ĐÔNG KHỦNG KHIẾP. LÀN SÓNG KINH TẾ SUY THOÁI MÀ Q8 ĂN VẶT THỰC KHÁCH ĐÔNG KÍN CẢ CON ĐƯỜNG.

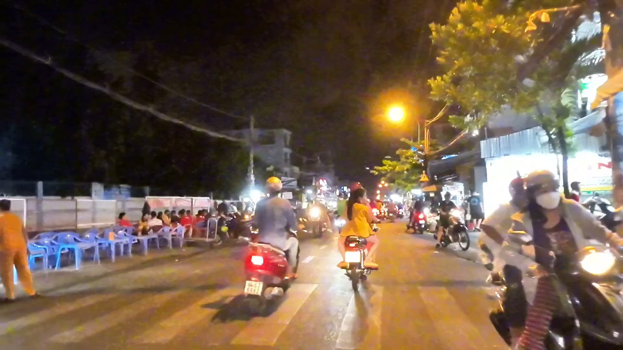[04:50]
đi đến đây thì gia đình chúng ta thấy đoạn này là trẻ thái bên tay cháy gia đình chúng ta đây trẻ thái rồi học vịt lộn rồi đấy thì đây thì thấy cũng có nhiều nhiều thành viên đến đây các bạn với trẻ cũng lớn tuổi cũng có nữa vào đây ăn vặt khá là nhiều luôn ở đây thì ở đây gia đình mình lại thấy cái nhà quốc Long Châu nữa đây nhà quốc Long Châu là một khắp nơi
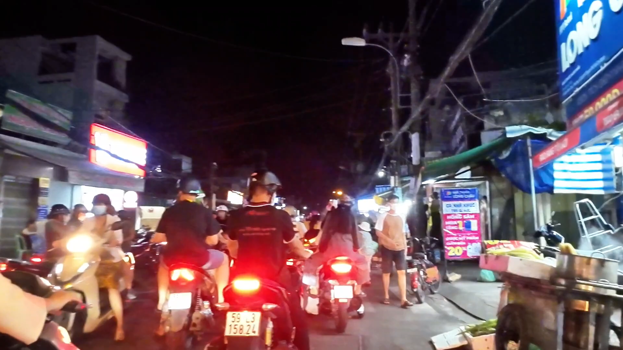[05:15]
luôn là đi chỗ nào cũng thấy đa số là nhà quốc Long Châu rất là nhiều thì đoạn này à ở đây coi hai bên đường thì bây giờ người ta bán thấy cũng nhiều nè mua măng về rồi
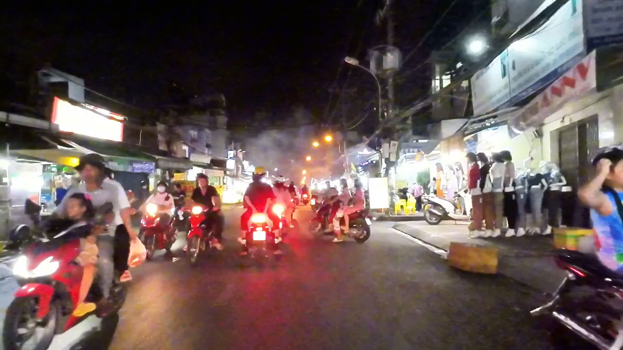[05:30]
thấy đường cũng rất là đông đường ở đây thì xâm tụ lúc chỗ này thì bây giờ cơm tắm thường bị trả thì thấy cũng đông khách vào ăn khu vực đường vườn trực này dưới bông sao này thì buổi tối bán đoạn hoặc rất là được đây thấy gà chiên gà gán còn nhiều lắm tức tật luôn thì ở đây thấy có tiệm nước ép cây đây người ta cũng đứng xếp hàng người ta mua đây chứng tỏ ở đây nó nó giá cũng rất là mềm và ngon có nhiều người
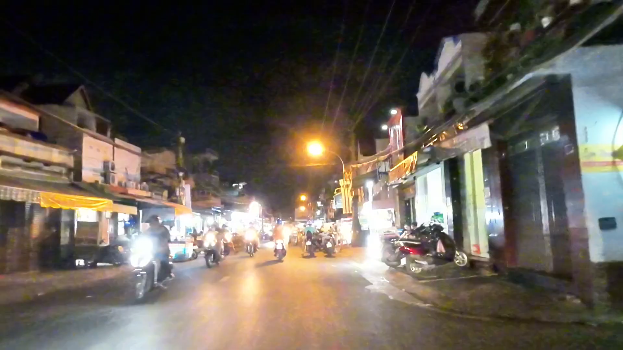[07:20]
uống luôn cả nhà mình ở đây thì bán đồ ăn chai đấy thấy khá là nóc rồi
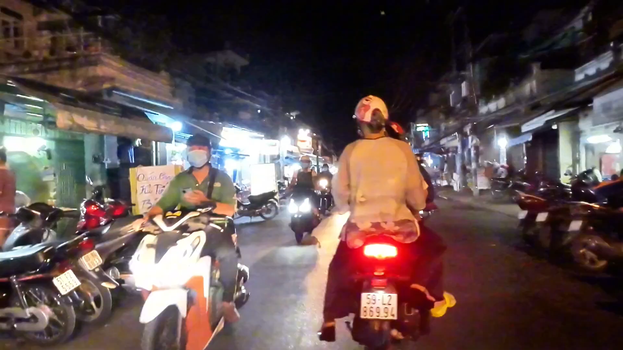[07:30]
ngủ tiếu chai nè ở đây ghi thấy lẩu hai người nè có 49k thôi nướng ngói thì có 5k thôi cũng rất là bán được luôn khu vực này thì khá khá
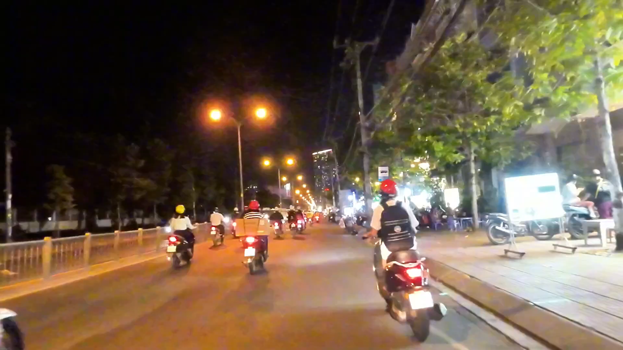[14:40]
những quần quen như quận 8 thì nó sẽ bình dân hơn thì khu vực này bên tay phải gia đình chúng ta thấy là kem nhãn đây là khu vực này là nguyên cái dãy này gọi là buôn có bạn bán có phường luôn ở đây tập bán chung rất nhiều đây người ta bán kem kem đây kem nhãn rồi nó kèm với thức ăn nhanh như là cá nguyên chiên sức cho nó là cả nhà mình thấy đây là ra đây trung tâm cho ở quận 8 gọi là quận quen nhưng mà sống
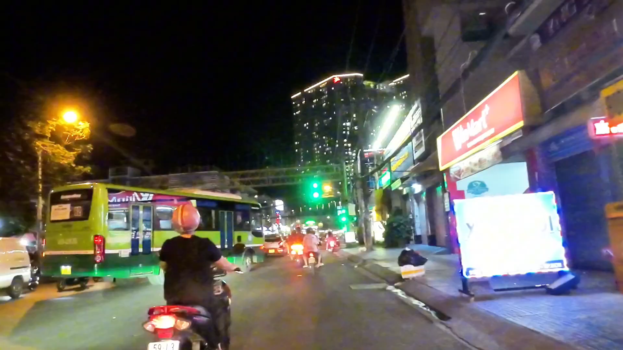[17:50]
và giao với vất lộ 50 thẳng qua bên kia là phường 6 rồi clip của đi